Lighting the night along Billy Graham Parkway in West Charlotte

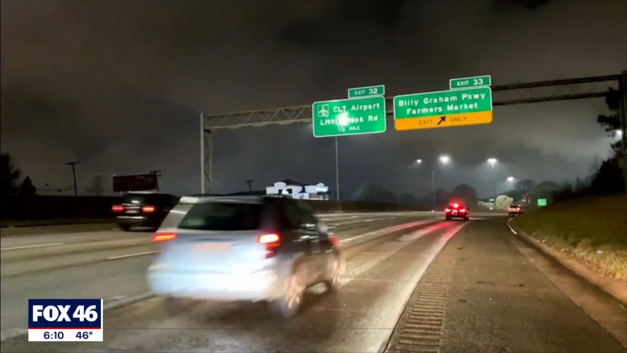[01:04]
Billy Graham Parkway, formerly known as Route 4, has undergone many upgrades since the road was opened in the 70s. The latest improvements to install more than 300 lights came at a cost of $1.8 million, but one area is still dangerously dark. There is a lighting design plan that goes in, but Billy Graham Parkway is a very old road, and so at the time,